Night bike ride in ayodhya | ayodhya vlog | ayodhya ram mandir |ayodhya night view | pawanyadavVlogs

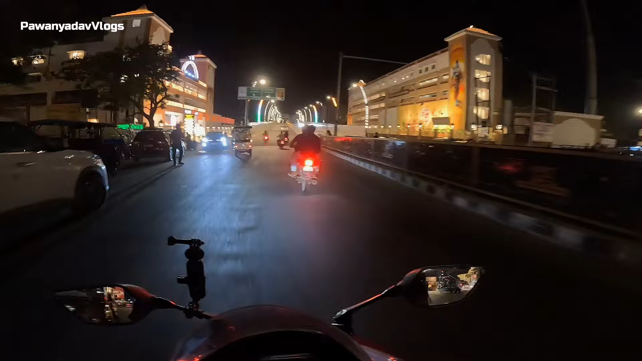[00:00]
पाप कर लो इधर साइड बिल्डिंग है एक यहां पर रेस्टोरेंट और धरन जी तो कैसे हो आप सब आप आप सब बहुत अच्छे होंगे मस्त होंगे तो आप लोग वीडियो कहां से देख रहे हो जरूर कोमेंट
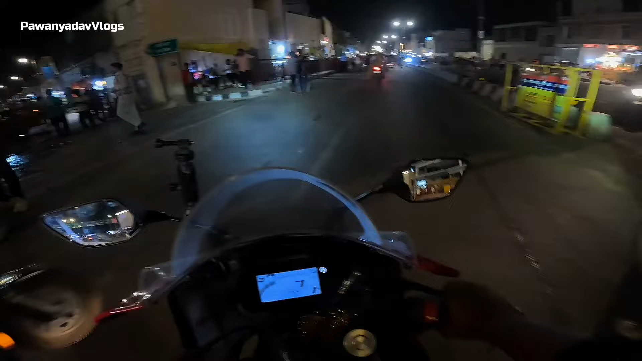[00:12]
करना तो भाई आप देख रहो ना कितना जादा यहां पर � भीड़ लग रही है और शामकेड़ेंगे बहुत ज़्यादा भीड़ है यहां पर
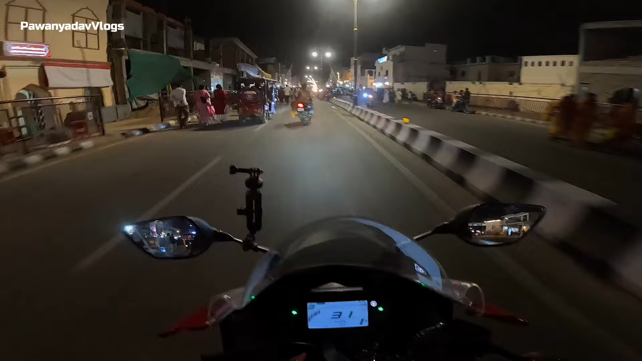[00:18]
और काफी देर बाद मैंने आपको बताया दना कि वहां पर आने नहीं दे रहें अंदर में और आज मंगलवार
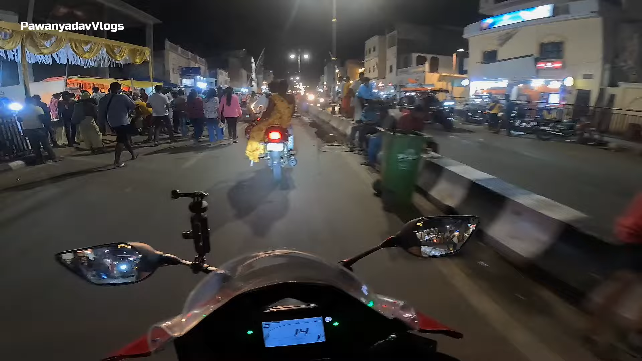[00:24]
भंडारा बहुत ही तकड़े में चला पूड़ी सबजी छोले पूड़ी आ� पर
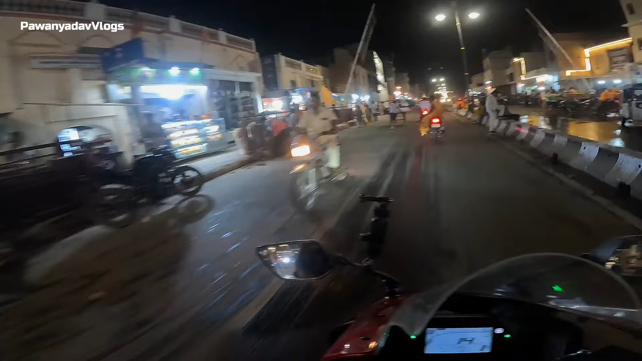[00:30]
आ खा रहें प्रसाद गरंड कर रहें भाई इदर आने नहीं दे रहते हैं आदे गंटे में घड़ा हूं यहां पर दिखाने के लिए और यह से मंगलवार को होता है तो आप भी जरूर आएं यहां पर एक बार चेक करें और परशाद करें बहुत ज्यादा भीड़ होती
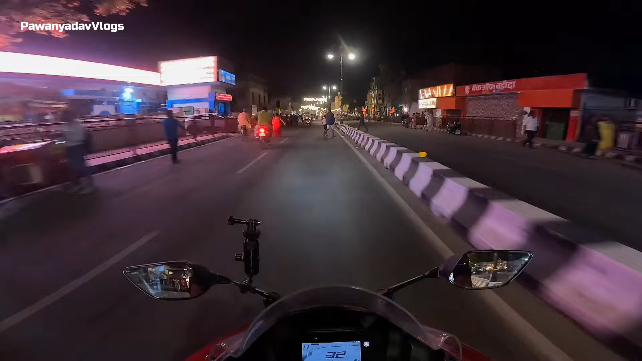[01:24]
ना तो इसलिए अजीब सा देखते हैं भाई बह�
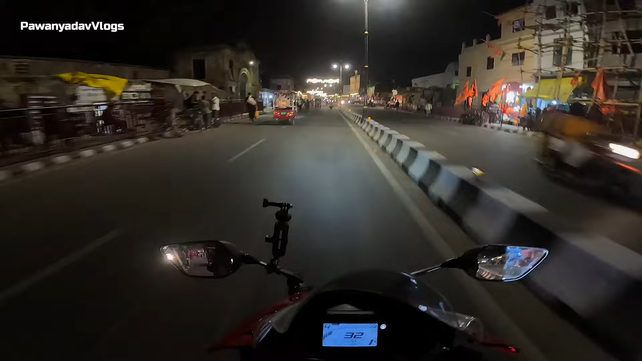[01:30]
बहुत चीज है देखो बहुत एकदम पूरा एकदम डेकोरेट तकड़े हुए हैं मस्त लगता है देखने में जबर्दस्त और बहुत ही अच्छे तरीके से वार्म कलर में पूरा सजा
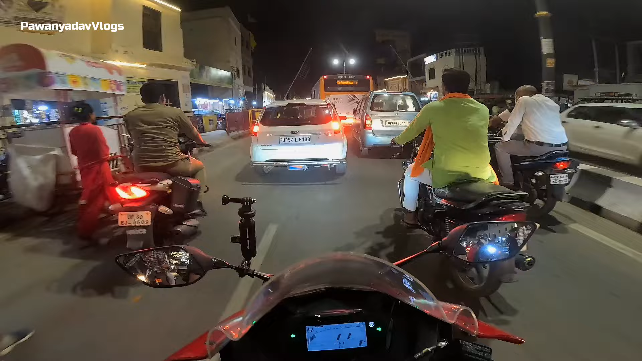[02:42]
भाया हेलमेट लगाओ देख लो आयोद्या के पुलिस
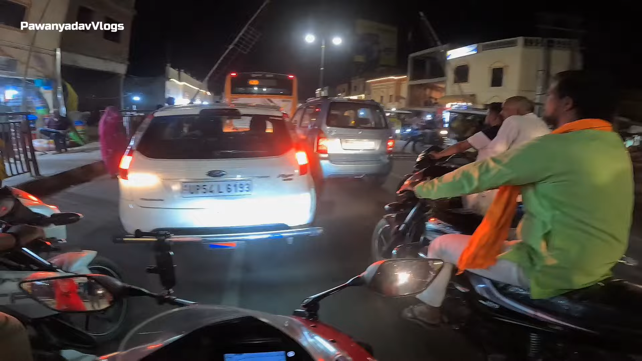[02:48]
वाल
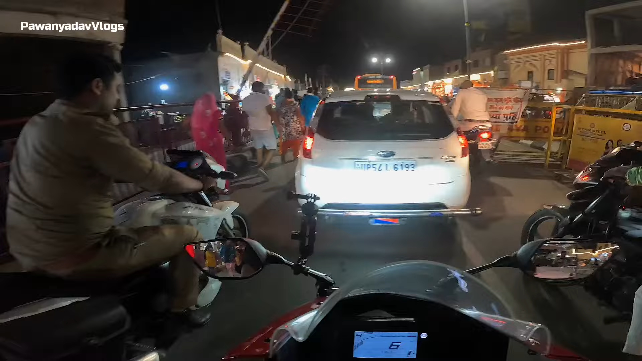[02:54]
भी बहुत ज्यादा टूट गया था पूरा आप देखो किसरी के सफेसे रेनो वेट हुआ है पूरा बहुत टाइम लग गया है साल भर हो गए साल भर से पूरा बंदा था यह तो यहां पर फुट पाथ हो गए रहा कभी पूरा निर्माण चल हुआ था लेकिन कोई एक सिं�
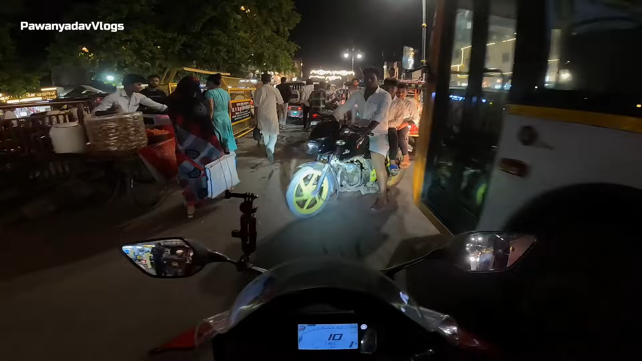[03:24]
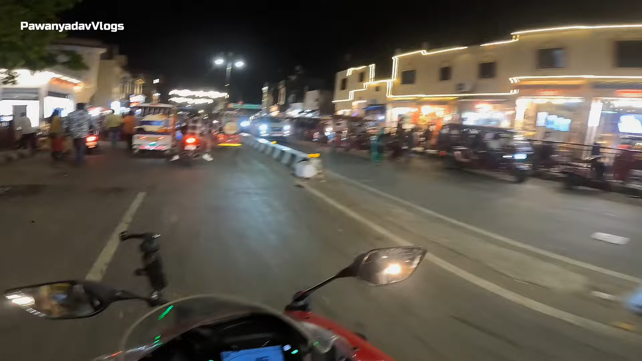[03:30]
सब्सक्राइब कोई मतला भी नहीं है बनाने का कोई प्रॉफिट ही नहीं हुआ कि इदर से हनमान गड़ी जा सकते हैं रास्ता हनमान गड़ी जाने के लिए ना अभी बंद है भाई को गरा नहीं जाती पैदल जाती क्योंकि रात का टाइम है और मंगल
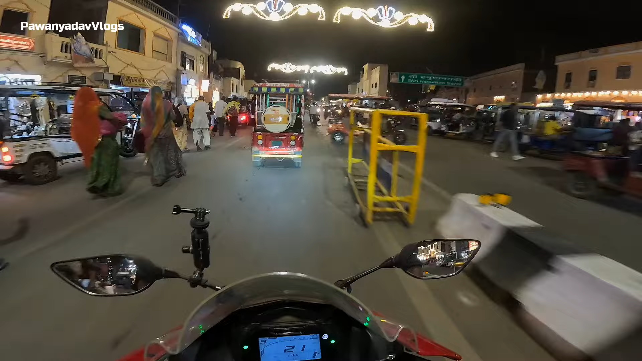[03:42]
वारे भीड़ बहु सब्सक्रान लेगा टूबिलर वालों से बहुत कट मारते हैं बहुत राम से चलना कि अधर यह आप देखो तो ऐसा है पूरा एक्दम तगड़े में आप देखिए अब यहां पे ना राम मंदर जाने वाला रास्ता मिल जाएगा दिसलिए बहुत ज्यादा वाला तो इधर � आपको दिखाते
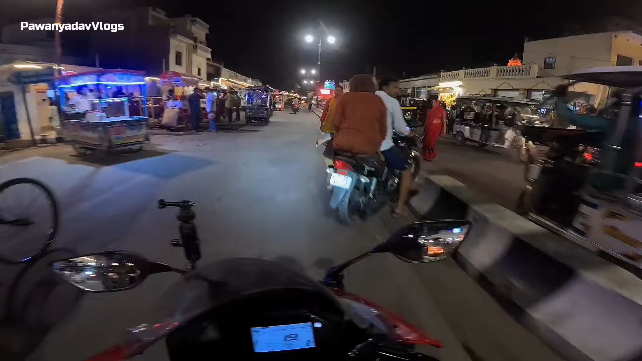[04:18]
हैं और रात का विवी चक्करों बहुत अच्छा लगता है अधर हमारा रात में अधर देखिए अधर मस्ता है एकदम झकास झकास
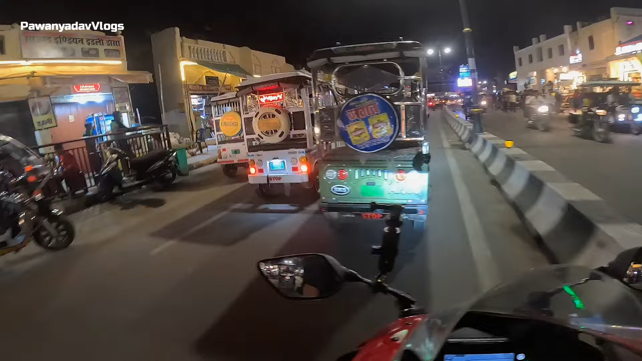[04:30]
तो और आगे चलते हैं और भी दिखाते हैं आपको इधर साइड आपको ने ने भोजनाले दिख जाएंगे
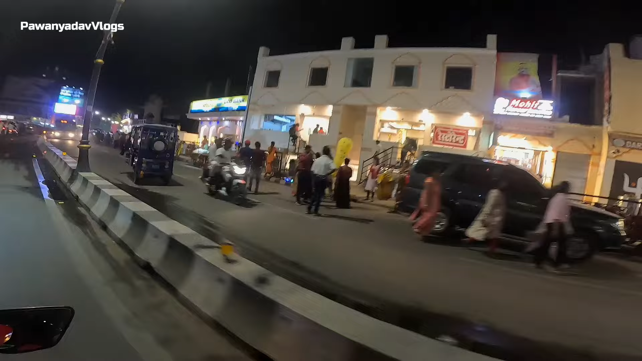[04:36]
मोती फेवर और कुछ करके अलग-अलग जो हैं आपको यहां पर भोजनाले वो देखने को मिल जाते हैं इधर भी भोजनाले देखने को मिल जाएंगे और दुकाने पूरी दम्मस्त सजी हुई है और भंडारे भी तकड़े चल ले है बज रहे गाने ओ रहा भंडारा हो